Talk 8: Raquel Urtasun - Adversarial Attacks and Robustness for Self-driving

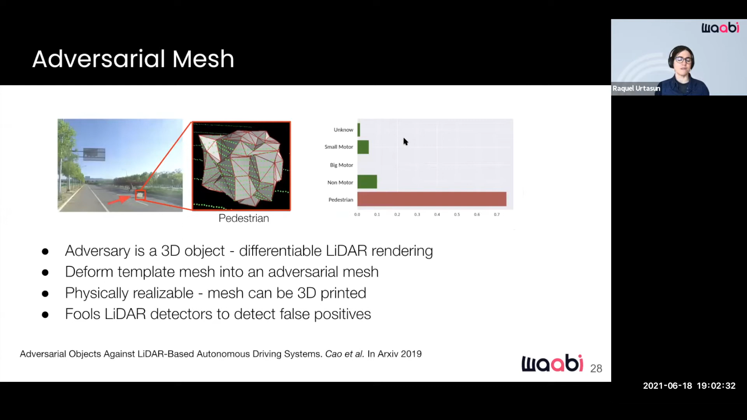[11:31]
A more reliable way to generate adversarial point clouds is to place an adversarial object into the scene. In this work, a physically realizable adversarial mesh generates a point cloud, which creates false positives.
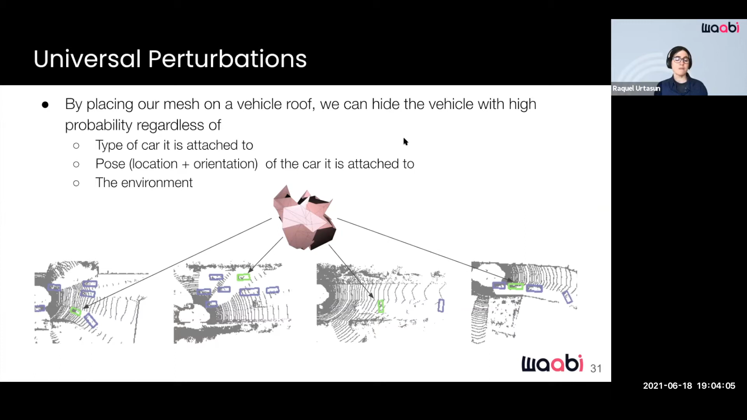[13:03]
As shown in the illustration here, the same adversarial mesh successfully hides for different vehicles at different positions in different scenes. Furthermore, with a single universal adversary for all inputs, no optimization is required during the attack, and therefore is a very efficient attack.
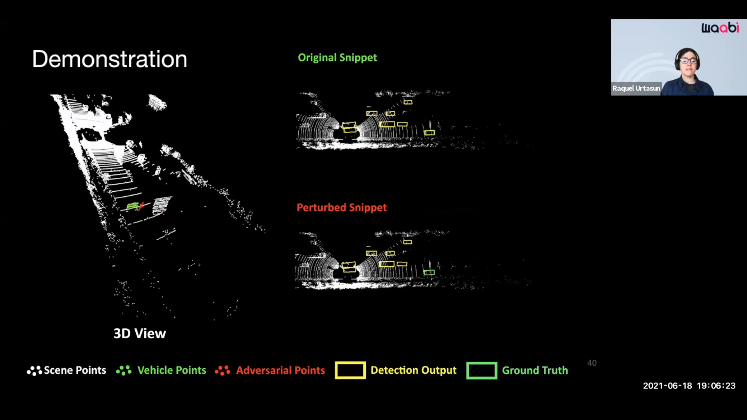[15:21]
The same adversarial mesh is used throughout the whole video. Notice in the top right, in the original snippet, the target vehicle is consistently detected.
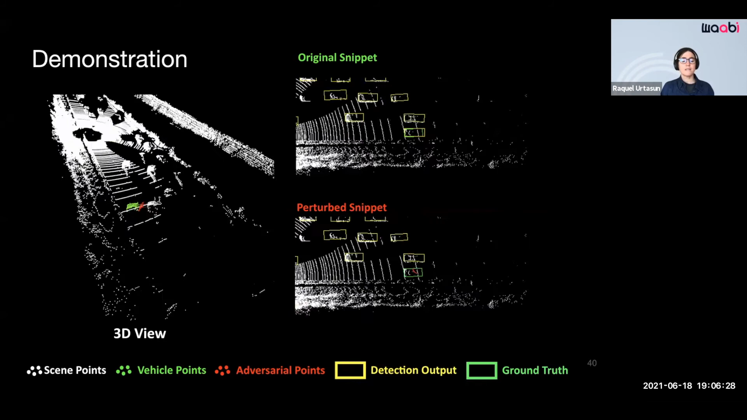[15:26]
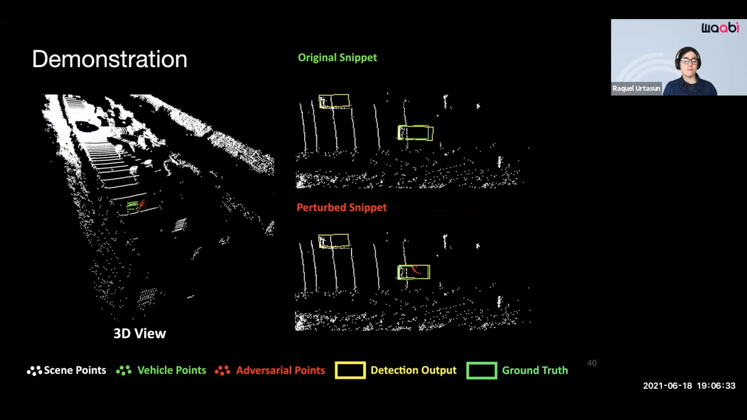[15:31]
However, on the bottom right, after adding the adversary, the vehicle is hidden in most frames. Therefore, the attack is successful. We evaluate our attacks against models with different input representations.
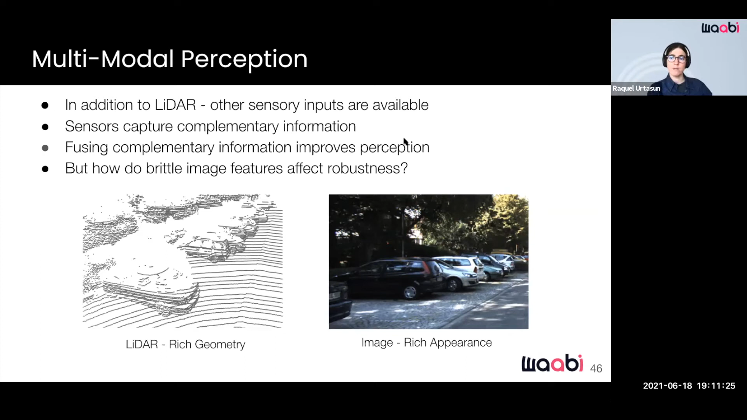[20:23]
Images are interesting, and in particular, they have found to be very, very vulnerable to adversarial attacks when processing in isolation. So we are interested in looking into what happens when we have multiple input modalities. There exists some words which pin vehicles to create adversarial detectives.
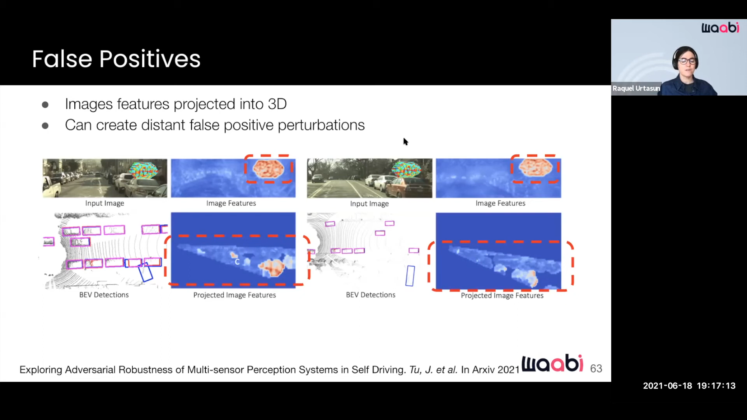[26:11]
These strong features are then projected into 3D, and after projection they dominate the 3D later features after fusion and create false positives. Finally, we explore several dense methods against our attack.
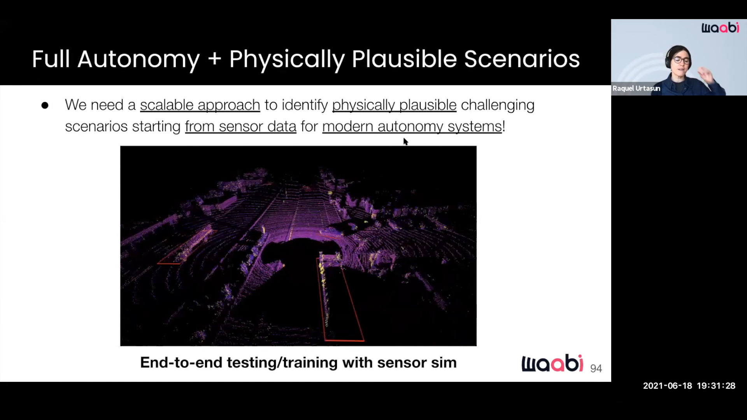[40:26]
Therefore, there is a need for a scalable approach to identify physically possible challenging scenarios starting
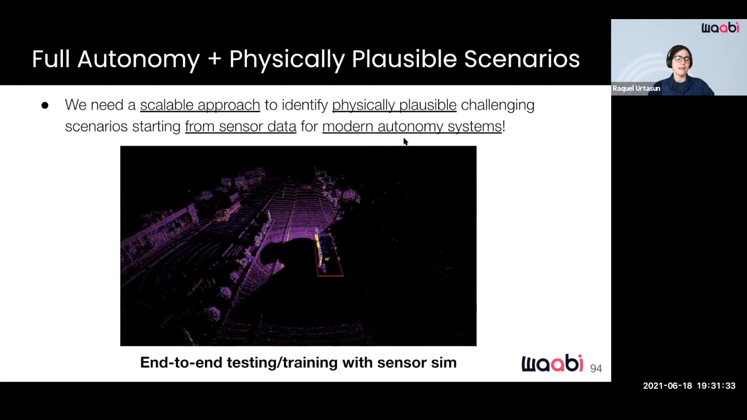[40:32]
from sensor data for modern autonomous systems. Starting from the later data matters since it allows us to conduct end-to-end testing
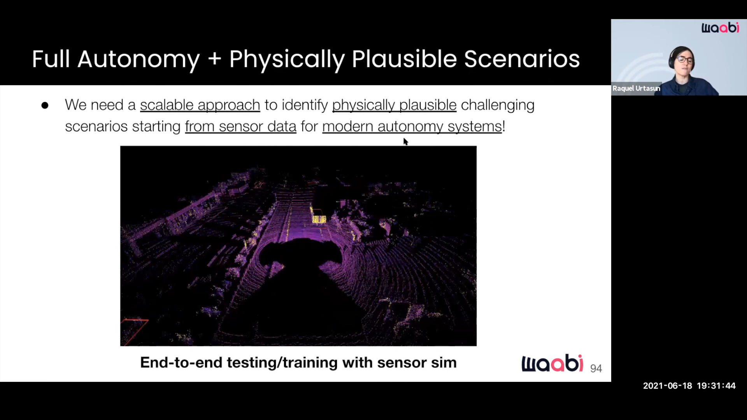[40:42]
and training with those simulated scenarios. This table provides a summary of recent works.